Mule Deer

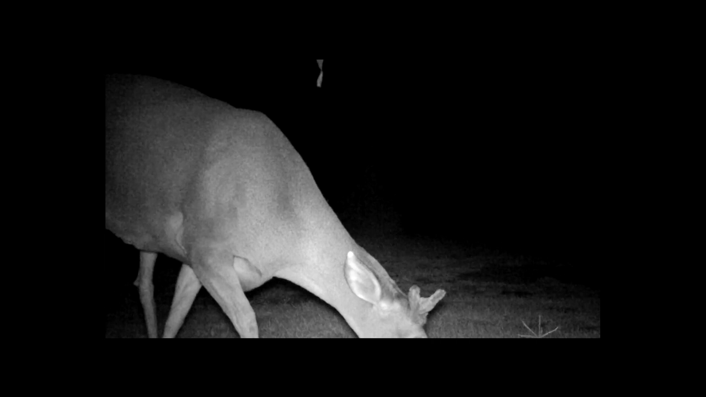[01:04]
What we're seeing here is a young male deer. You can see on the top of his head he has started growing antlers. He's found an apple that was laying on the ground and he is in the process of consuming it. They eat very carefully and have been even been known to eat the fruit from prickly pear cactus, which is a delicate operation. This video was filmed in Southern California.